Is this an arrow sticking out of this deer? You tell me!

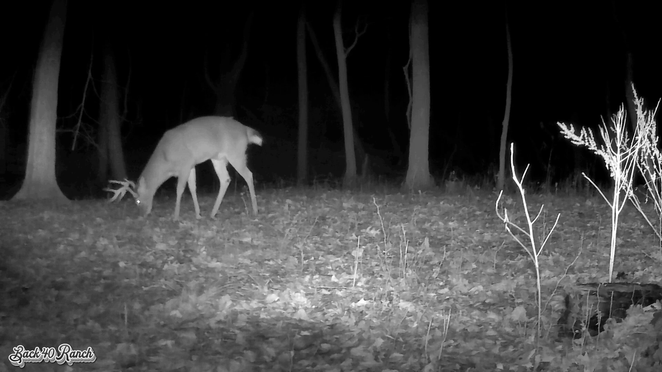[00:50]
Maybe even me. So as I was watching this video, trying to decide what I was going to do with it. How I wanted to put it on my channel. I was watching and I noticed that injury I thought he had. It is an injury for sure, but I'm not sure now what it is. I've watched this video dozens of times in slow motion, freeze frame, trying to figure it out.
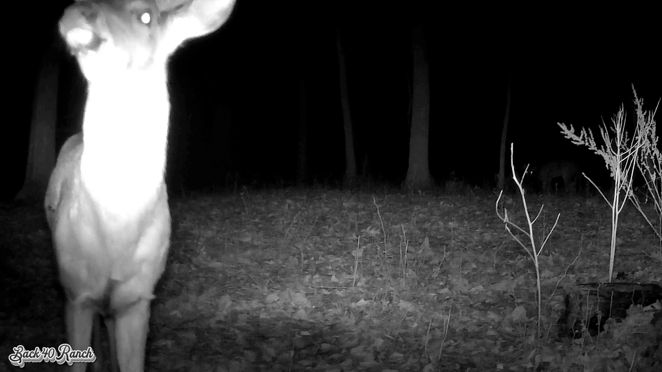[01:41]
That thing's been there for over a month and a half now. If it was just a stick stuck in his fur, it would have been rubbed off by now.